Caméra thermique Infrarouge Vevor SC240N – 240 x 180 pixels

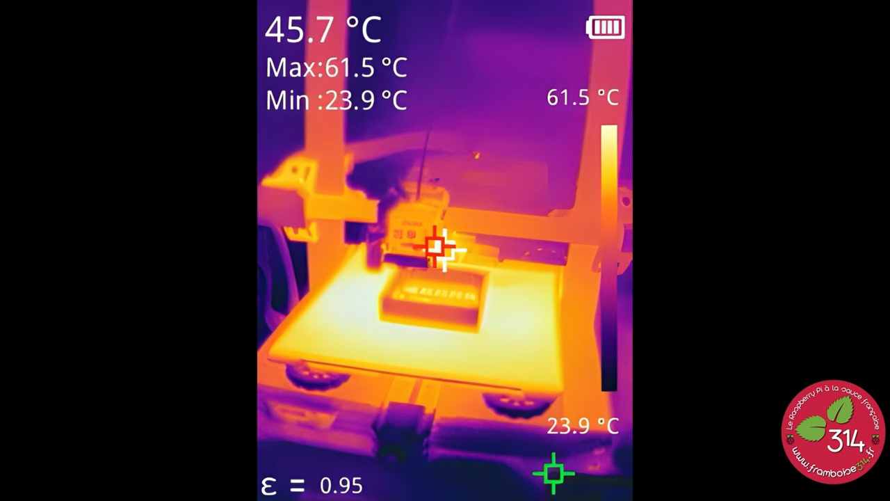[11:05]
On screen: spot 45.7°C, max 61.5°C, min 23.9°C, scale top 61.5°C, scale bottom 23.9°C
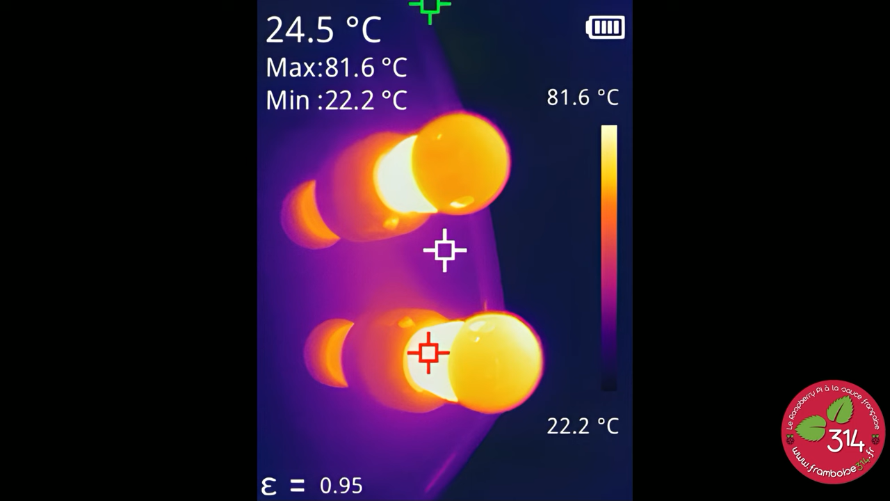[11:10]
On screen: spot 24.5°C, max 81.6°C, min 22.2°C, scale top 81.6°C, scale bottom 22.2°C
Des lampes sur une glace Dans une salle de bain On voit que c'est la partie de la lampe Qui chauffe le plus C'est la partie culot de la lampe Qui chauffe Alors sous le robinet
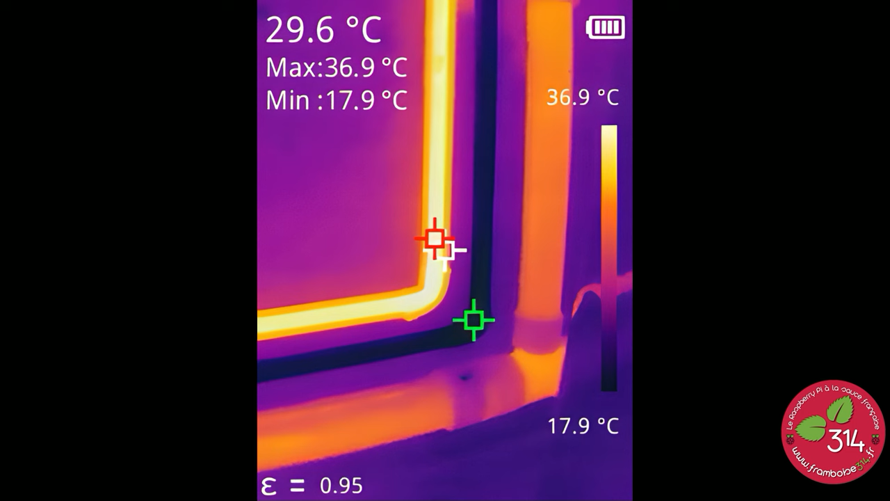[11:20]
On screen: spot 29.6°C, max 36.9°C, min 17.9°C, scale top 36.9°C, scale bottom 17.9°C
que vous avez vu juste avant On a les tuyaux d'arrivée d'eau Donc eau chaude, eau froide Et puis là c'est l'évacuation Donc j'ai fait couler tout pour voir Ça c'est le toit de l'atelier Dont je vous ai parlé tout à l'heure
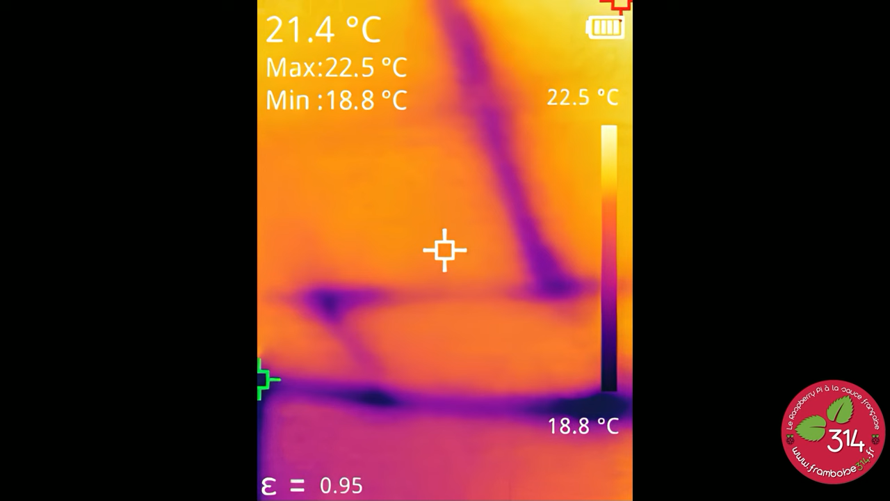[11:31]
On screen: spot 21.4°C, max 22.5°C, min 18.8°C, scale top 22.5°C, scale bottom 18.8°C
Voilà on voit bien les endroits froids La trappe de grenier Vous voyez qu'il y a quand même 5 degrés Alors ça c'est un plat de lasagne dans le four Quand on a ce genre de caméra On flash un peu tout en fait
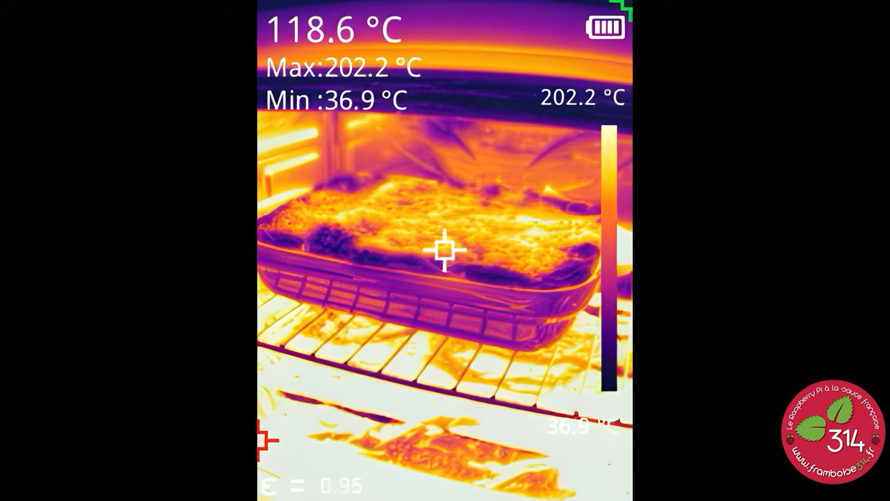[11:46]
On screen: spot 118.6°C, max 202.2°C, min 36.9°C, scale top 202.2°C
Ça c'est une tasse qui sort du micro-ondes Une tasse de thé qui sort du micro-ondes Mon fer à souder
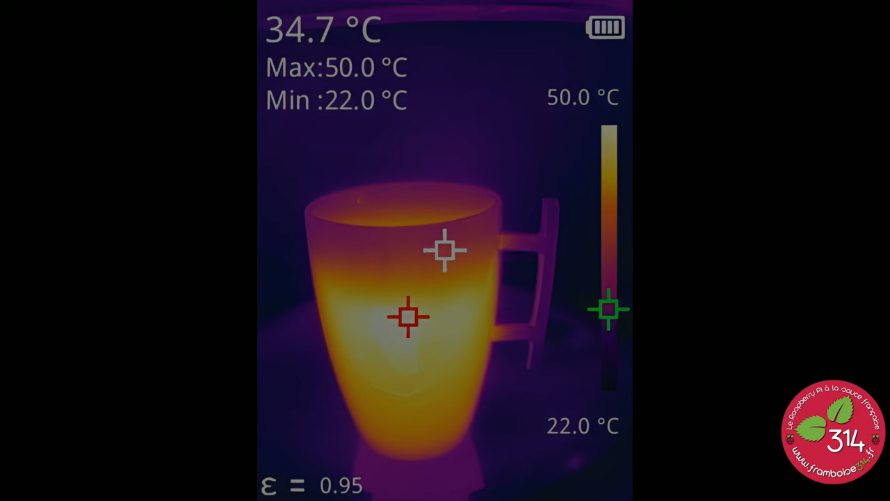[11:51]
On screen: spot 34.7°C, max 50.0°C, min 22.0°C, scale top 50.0°C, scale bottom 22.0°C
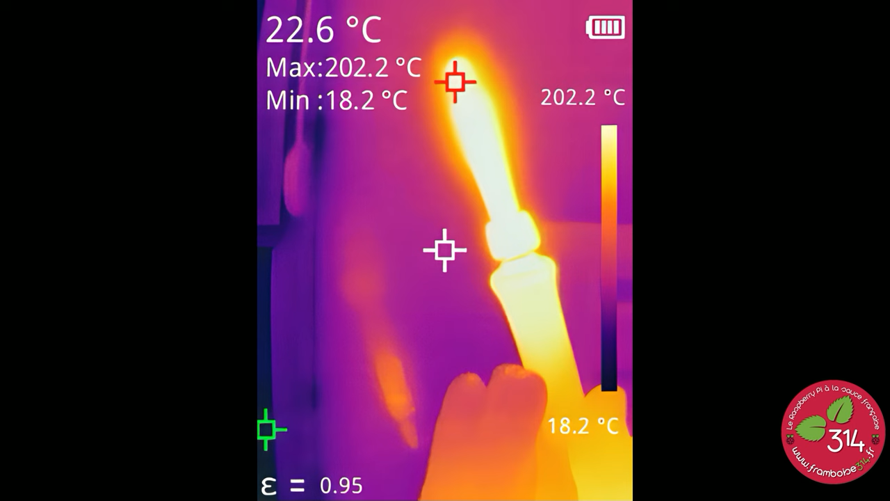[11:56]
On screen: spot 22.6°C, max 202.2°C, min 18.2°C, scale top 202.2°C, scale bottom 18.2°C
Le mur qu'on a vu tout à l'heure Donc avec les moellons qui apparaissent A travers le crépit
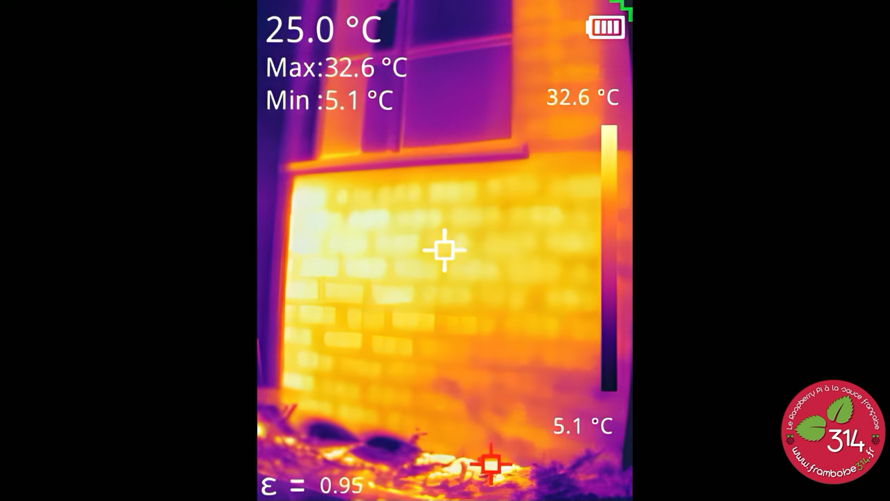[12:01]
On screen: spot 25.0°C, max 32.6°C, min 5.1°C, scale top 32.6°C, scale bottom 5.1°C
La porte du garage A l'intérieur du garage La porte un peu chauffée par le soleil Et puis on voit bien que les murs sont
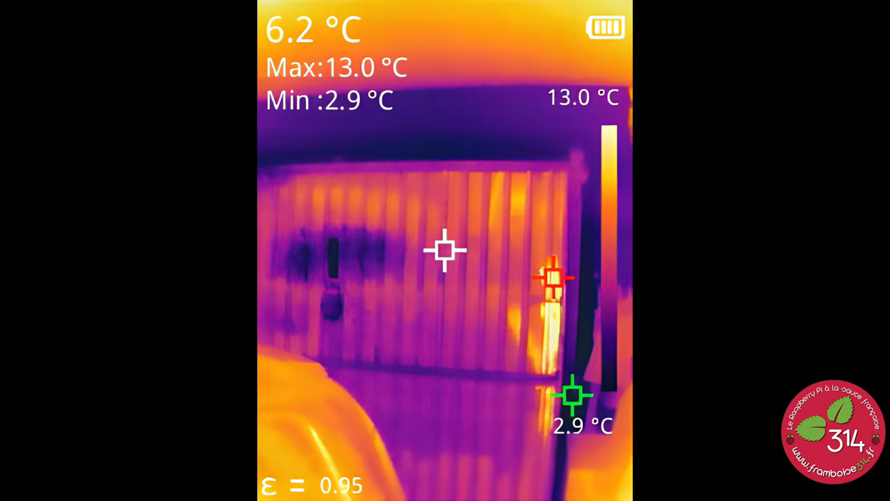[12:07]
On screen: spot 6.2°C, max 13.0°C, min 2.9°C, scale top 13.0°C, scale bottom 2.9°C
froids Ça c'est la porte d'entrée Avec le radiateur en bas à gauche Et on voit toutes les zones froides Où l'air froid rentre
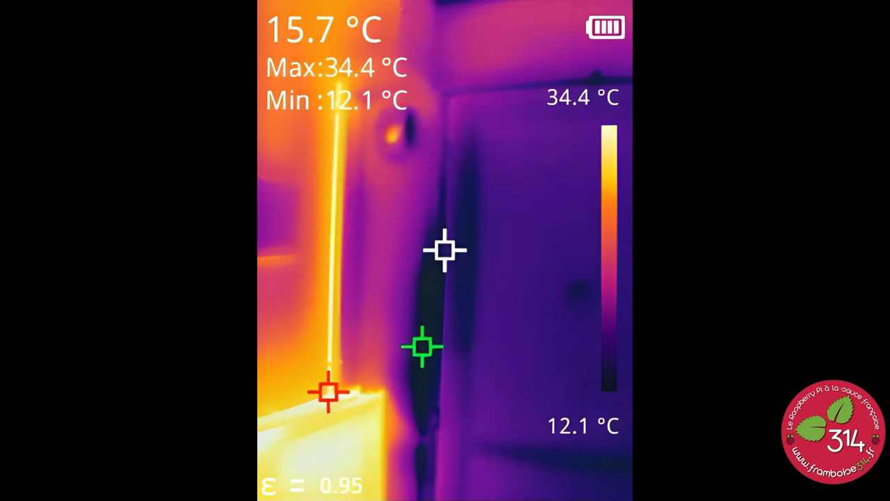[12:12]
On screen: spot 15.7°C, max 34.4°C, min 12.1°C, scale top 34.4°C, scale bottom 12.1°C
Un test sur un radiateur La chaleur est bien répartie A nouveau la porte d'entrée On voit la zone froide
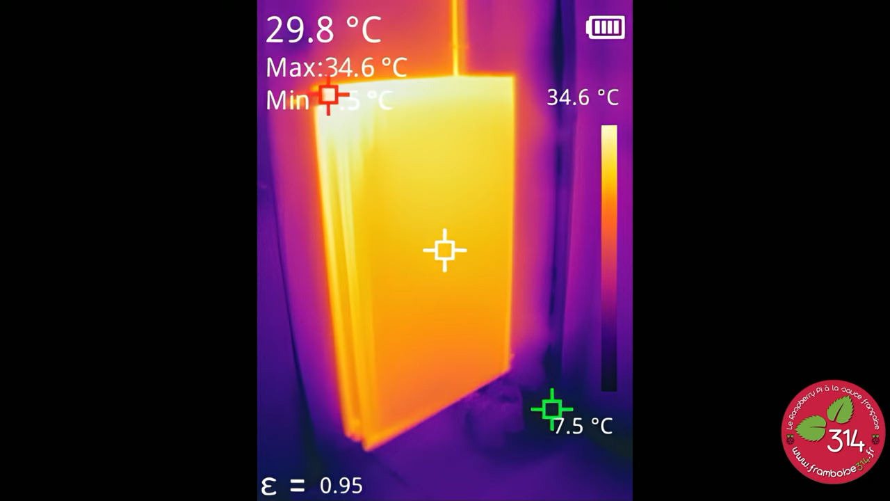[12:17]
On screen: spot 29.8°C, max 34.6°C, scale top 34.6°C
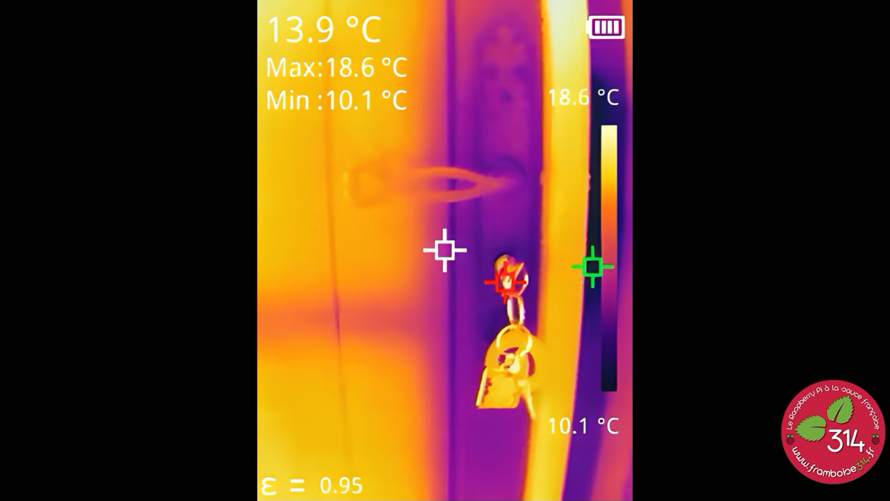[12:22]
On screen: spot 13.9°C, max 18.6°C, min 10.1°C, scale top 18.6°C, scale bottom 10.1°C
Toute cette zone où il y a la clé Ça c'est la cave Donc on voit aussi les murs qui sont froids Le plafond est bien isolé Et puis ça
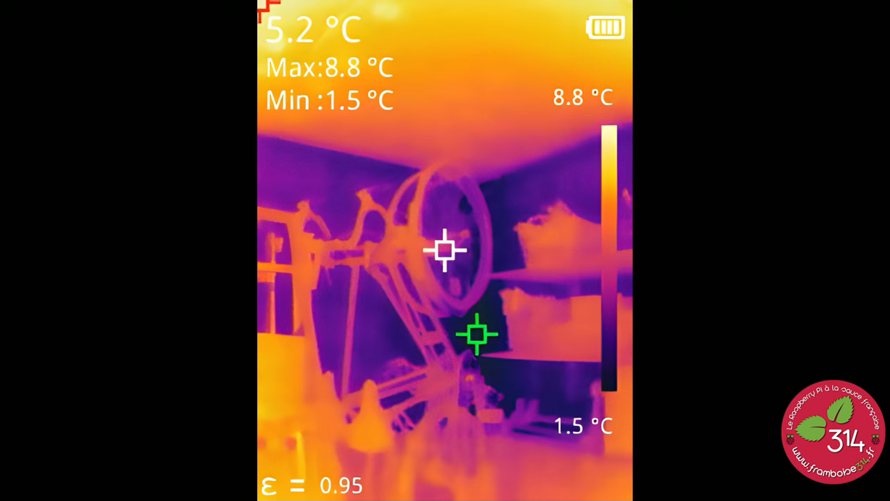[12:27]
On screen: spot 5.2°C, max 8.8°C, min 1.5°C, scale top 8.8°C, scale bottom 1.5°C
c'est dans le garage C'est le passage des tuyaux de chauffage central Ça c'est moi
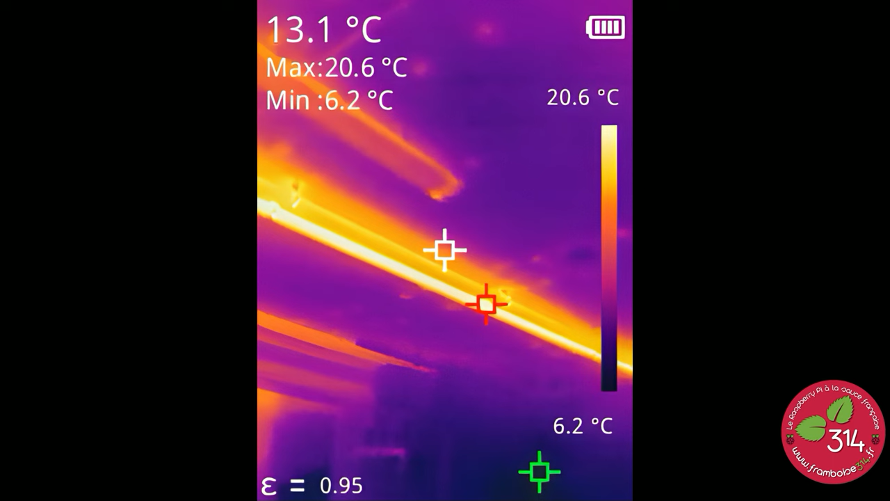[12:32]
On screen: spot 13.1°C, max 20.6°C, min 6.2°C, scale top 20.6°C, scale bottom 6.2°C
Et puis
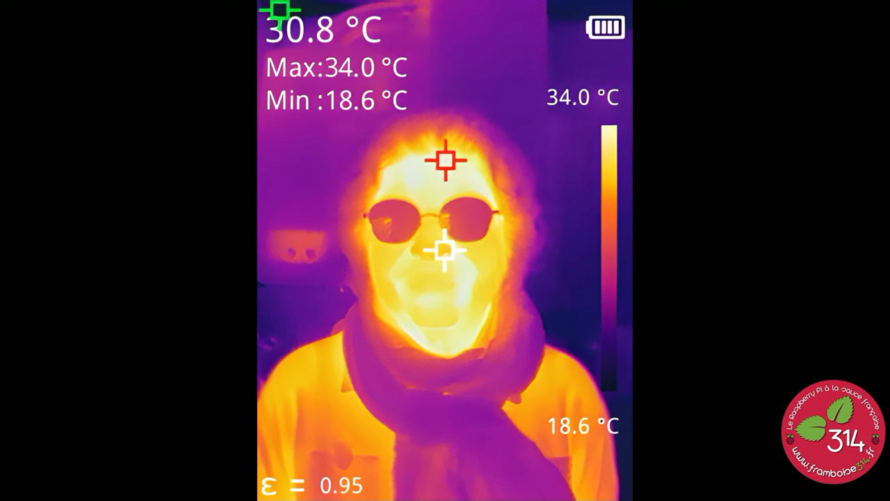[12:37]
On screen: spot 30.8°C, max 34.0°C, min 18.6°C, scale top 34.0°C, scale bottom 18.6°C
Le prochain article que je ferai Ça sera sûrement sur l'étude du Raspberry Pi Là il est froid
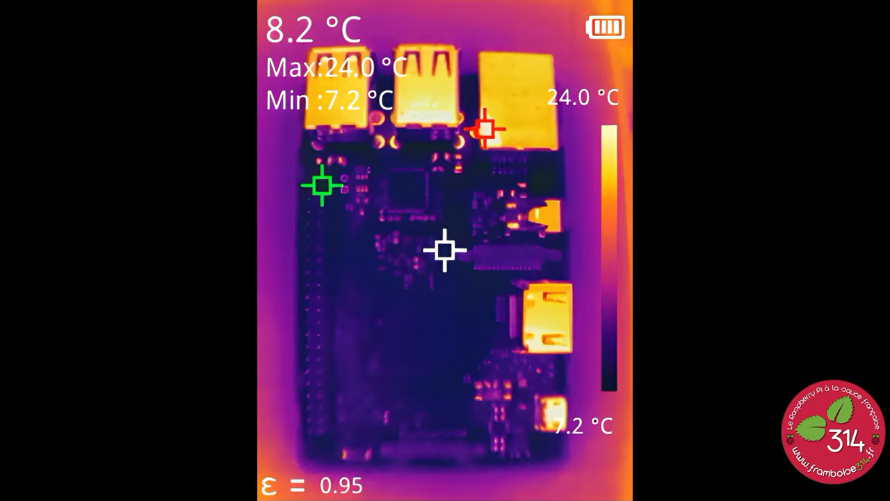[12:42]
On screen: spot 8.2°C, max 24.0°C, min 7.2°C, scale top 24.0°C, scale bottom 7.2°C
Il n'est pas allumé Mais je ferai fonctionner sur du Raspberry Show Et puis on verra ce que ça donne Sur des différents modèles peut-être